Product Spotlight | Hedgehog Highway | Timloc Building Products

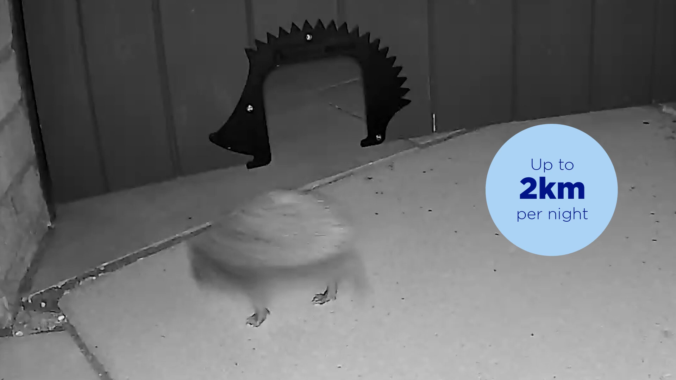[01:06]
A hedgehog on average can travel up to two kilometres in just one night. Installing a hedgehog highway couldn't be easier. Simply mark out and then cut a 130 millimetre by 130 millimetre square hole in the bottom of the garden fence or gravel board.